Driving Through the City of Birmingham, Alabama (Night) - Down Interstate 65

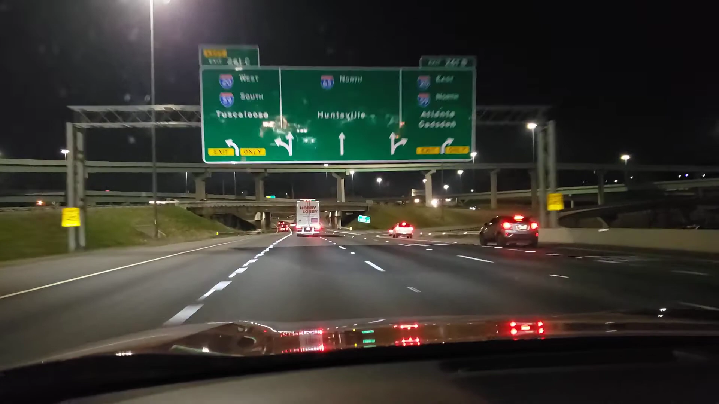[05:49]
Keep right to stay on I-65 North. Continue on I-65 North for 3 miles.